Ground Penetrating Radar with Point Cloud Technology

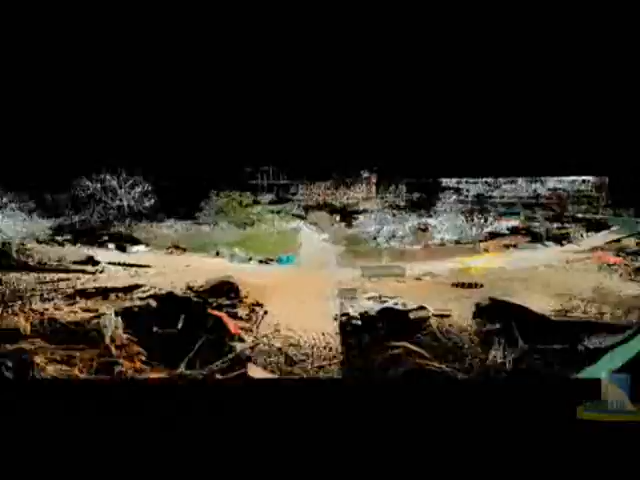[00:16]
scan beneath the surface to locate buried pipes and other utilities.
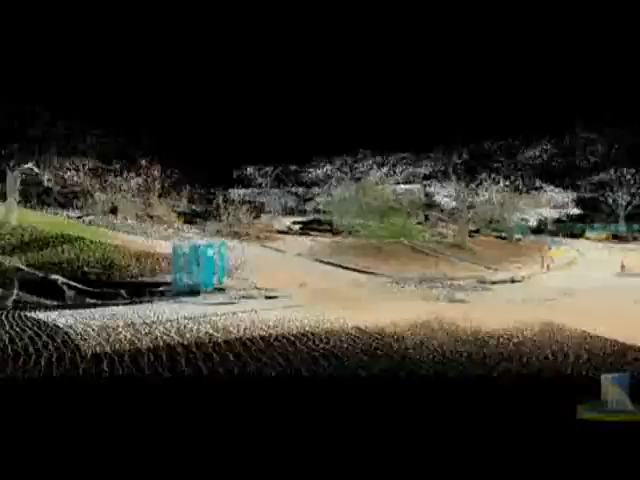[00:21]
A Leica ScanStation scanner was used to scan the project area, recording the ground penetrating radar's grid start and end points.
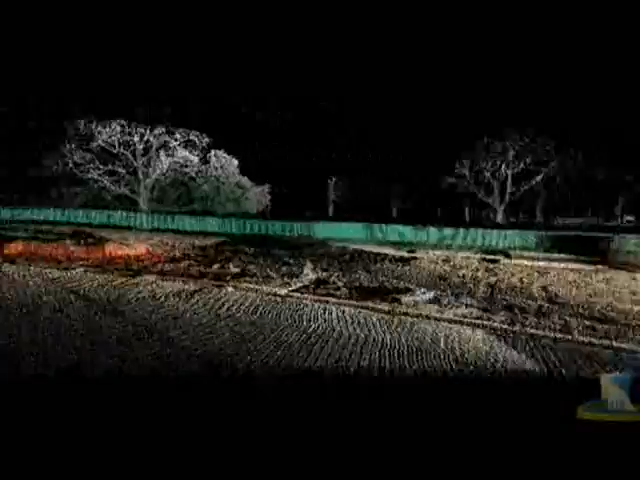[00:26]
The GPR data was then processed separately and then merged with the Leica point cloud data.
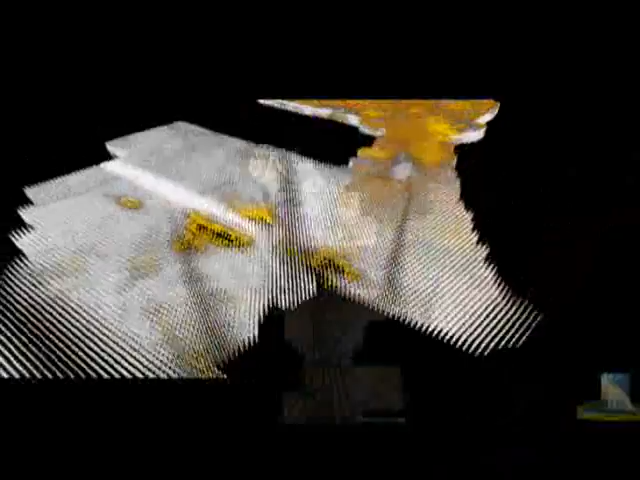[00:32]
The results consist of two parts.
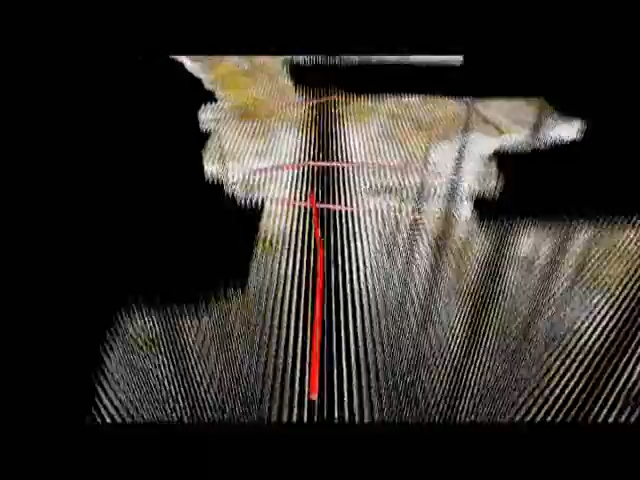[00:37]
A fly-through, taking the viewer seamlessly from above to below ground showing the locations of buried pipes,
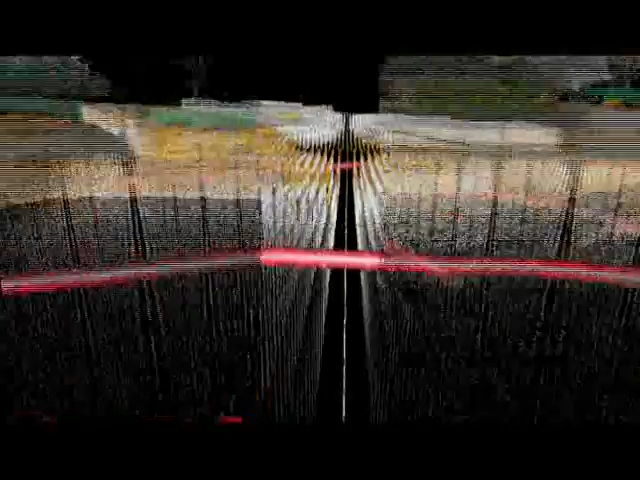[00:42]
and an AutoCAD drawing of all site features,